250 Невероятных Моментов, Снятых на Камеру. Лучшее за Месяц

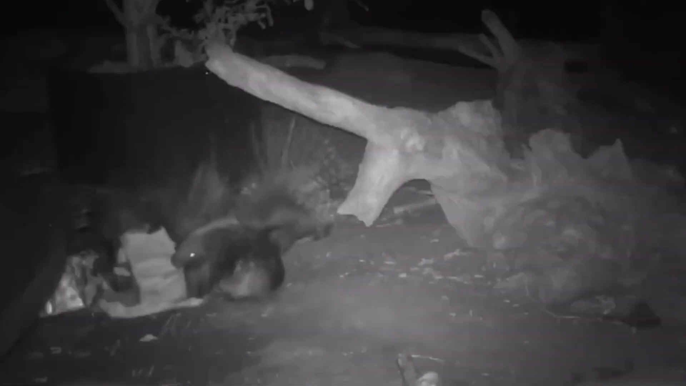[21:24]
В зоопарке во время праздников оставили подарок для дикообразов. Интересно, что в коробке?